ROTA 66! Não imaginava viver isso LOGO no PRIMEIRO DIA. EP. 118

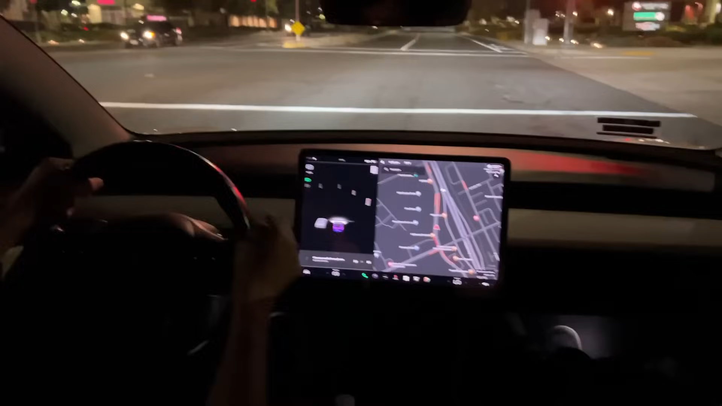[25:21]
Olha o farol O carro do lado Olha o carro estacionando aqui Olha ele está comendo faixa Não é Tesla né Ele não sabe Alguns centímetros depois